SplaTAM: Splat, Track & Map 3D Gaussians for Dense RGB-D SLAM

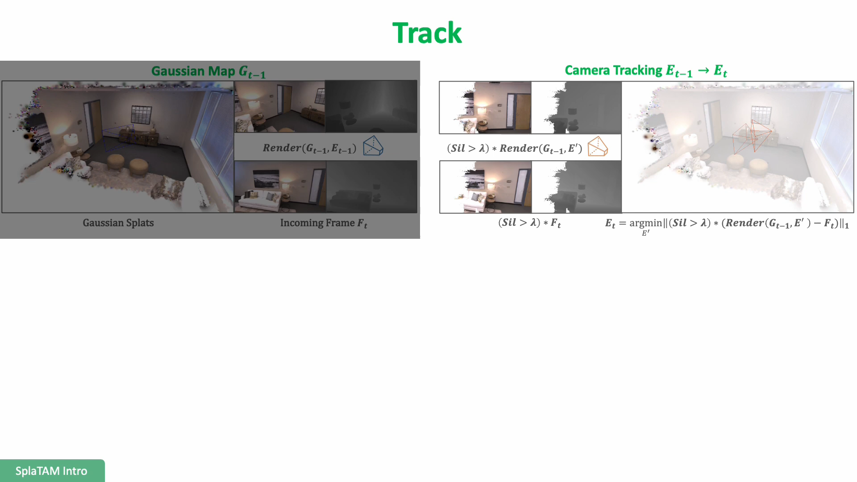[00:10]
and MAP 3D Gaussian Sphere Dense RGBD SLAMP with precise camera tracking
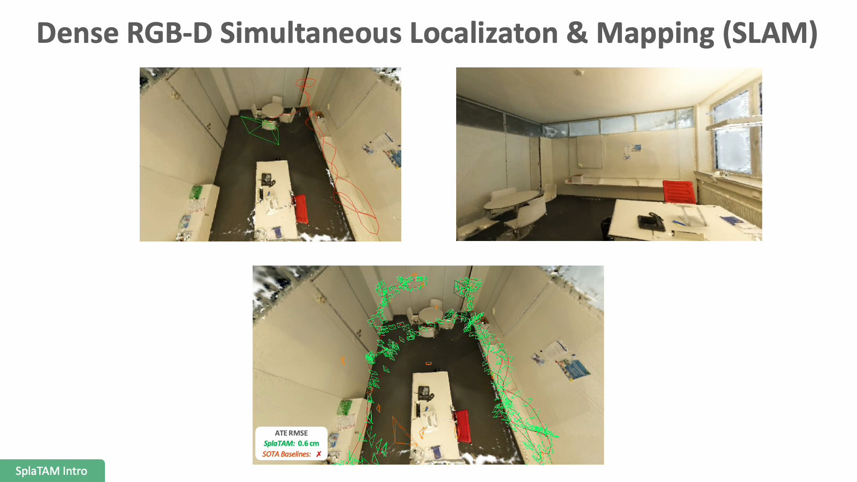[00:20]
and high fidelity reconstruction in challenging real-world scenarios. SLAMP fundamentally has revolved around the question of mapped representation. Traditional methods have used points, cell fills, voxels, TSDFs, and many more representations.
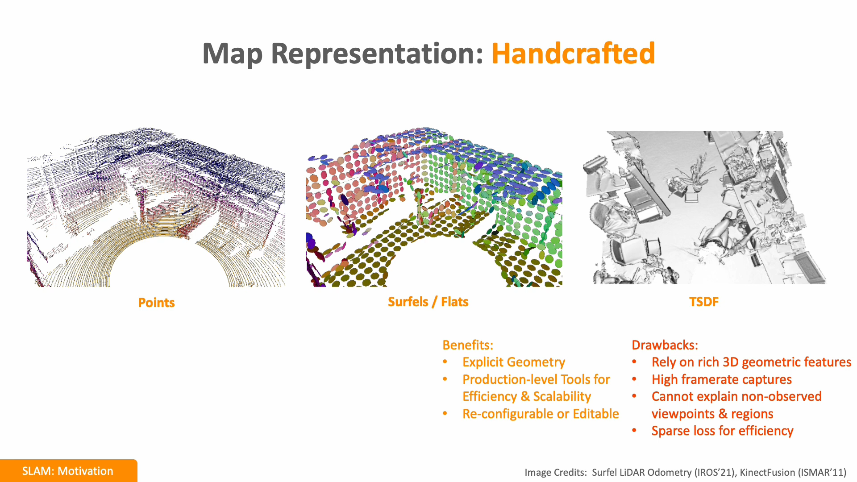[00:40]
However, these representations rely on rich geometric features and can't explain non-observed viewpoints or regions.
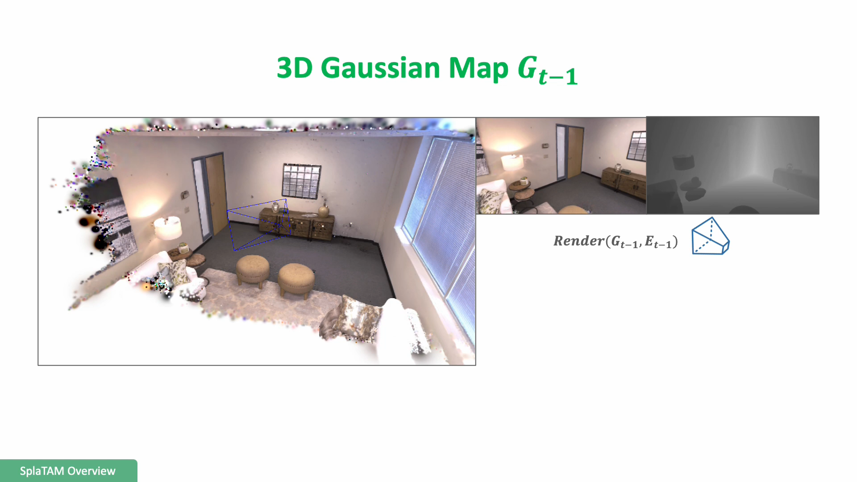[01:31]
SPLATAMP uses splatting to differentially render color, depth, and a visibility silhouette from any camera pose. Now, let us consider the case of an incoming frame FT.
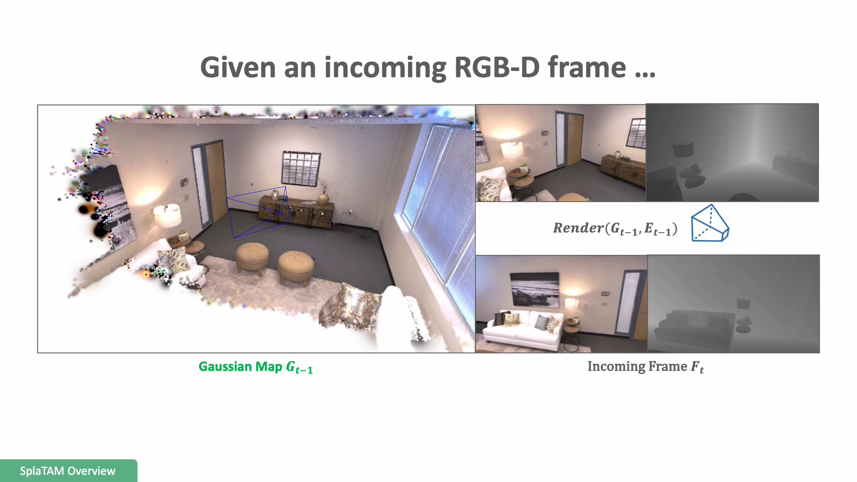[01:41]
SPLATAMP starts by estimating the camera pose from the new image.
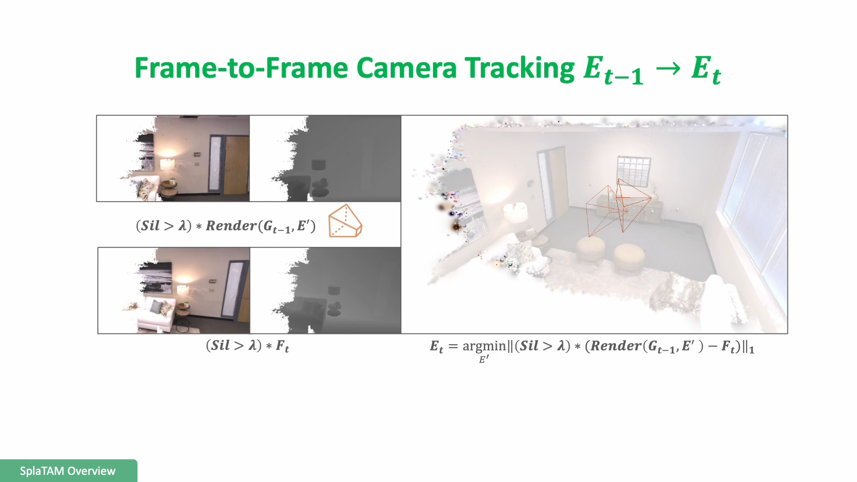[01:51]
We guide this optimization by using a visibility silhouette to ensure that the optimization isn't penalized by the presence of new information.
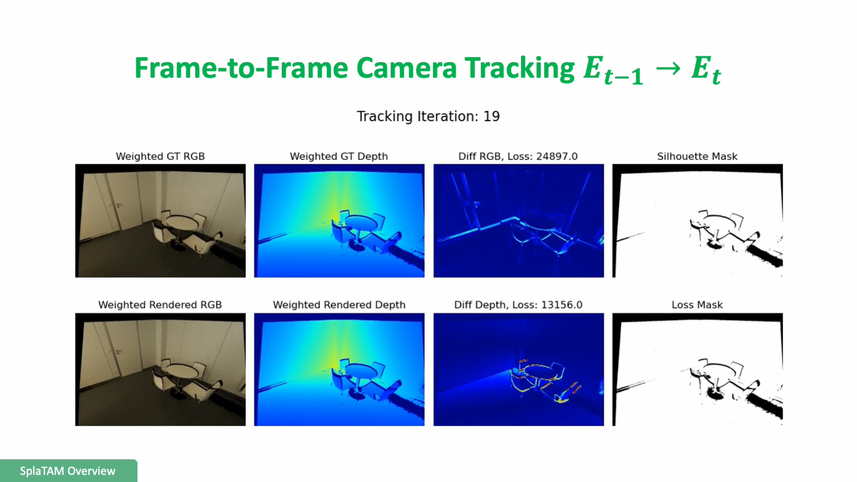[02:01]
This is an example visualization of the camera tracking, where you can see that the silhouette-guided rendering losses lead the optimization to the colored pose.
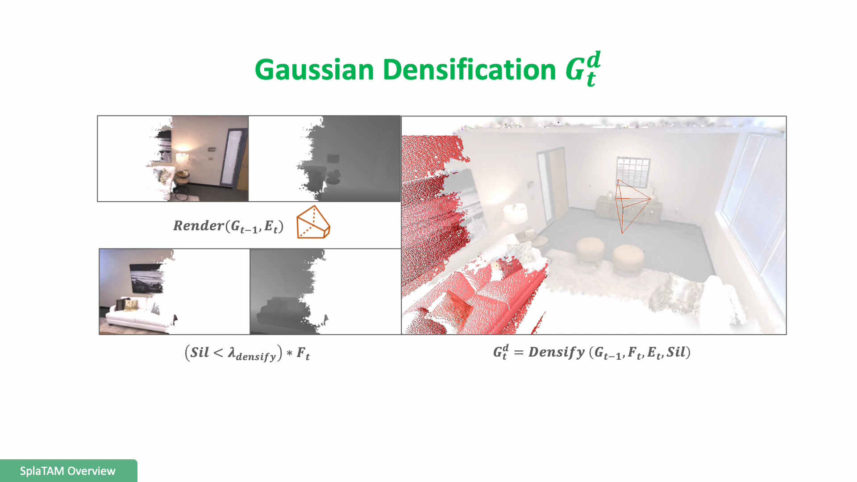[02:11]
Then, once we estimate the new camera pose, we render a visibility silhouette. This visibility silhouette elegantly tells us where to add new gaussians to the map.
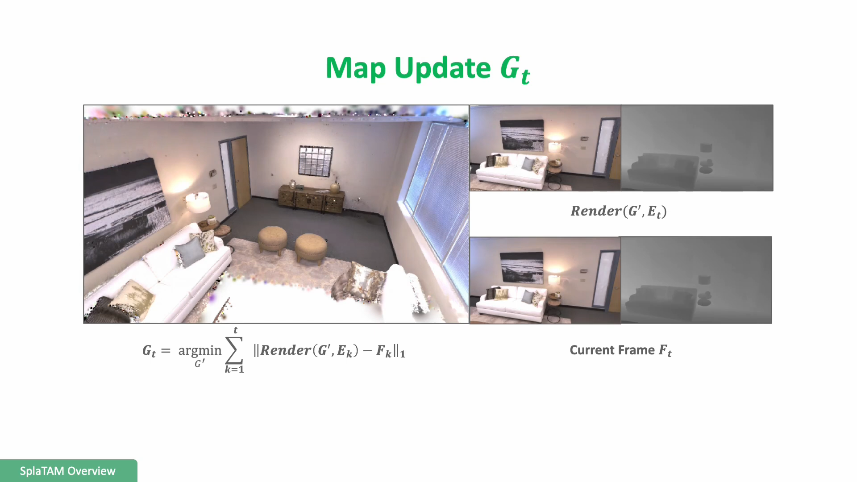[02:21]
Finally, once we add new gaussians, we select keyframes with overlapping views and optimize the current map.
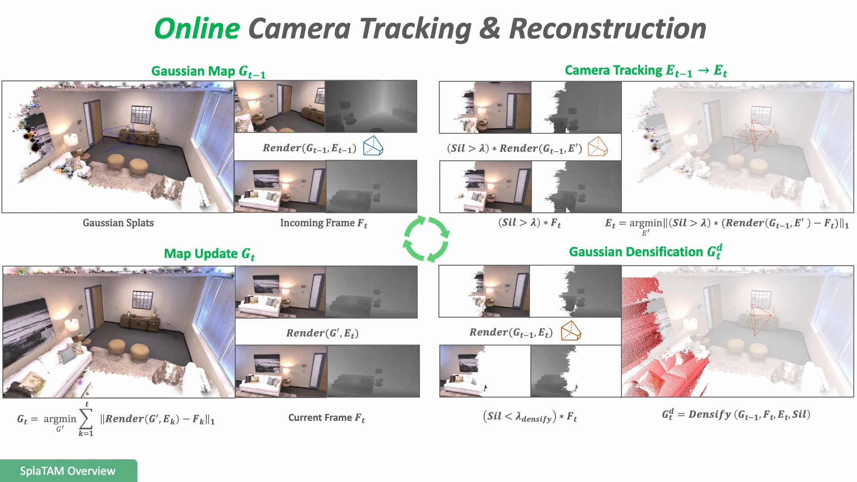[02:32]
This process continues enabling SPLATAMP to perform online camera tracking and reconstruction. We find that this simple yet effective pipeline enables
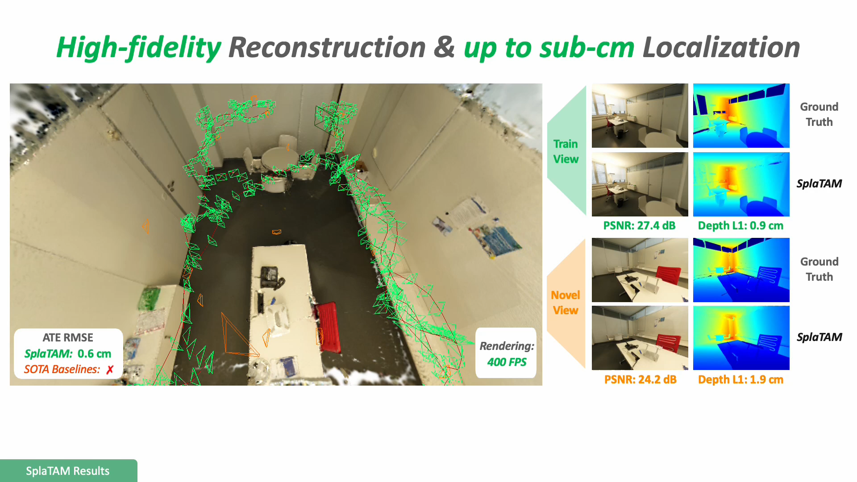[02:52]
SPLATAMP to achieve high-fuelited reconstruction and sub-centimeter camera tracking in challenging scenarios including aggressive camera motion and textureless environments. This is further supported by our quantitative analysis of camera tracking and reconstruction on various benchmark datasets.
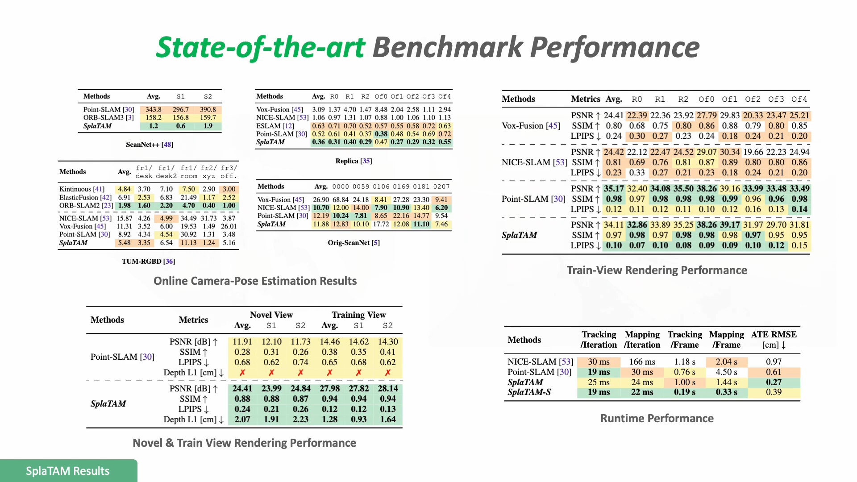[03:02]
Now, let's take a look at another high-fuelility reconstruction result from SPLATAMP on Scanner++.
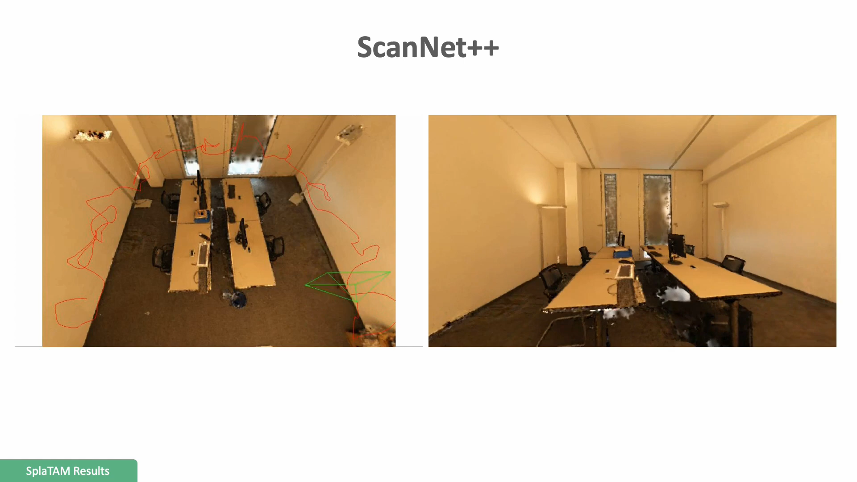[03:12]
SPLATAMP also showcases high-fuelility no-value synthesis without requiring any additional inputs,
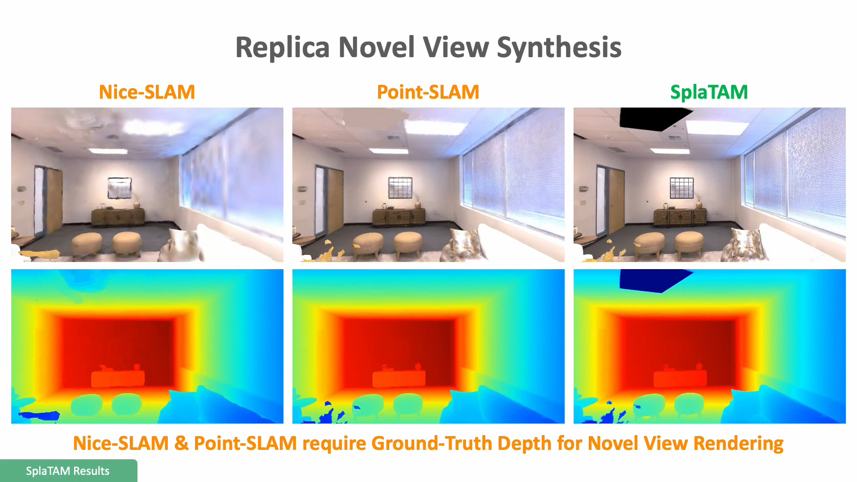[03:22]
while SOTA implicit baselines require ground-truth depth and don't provide high-fuelility.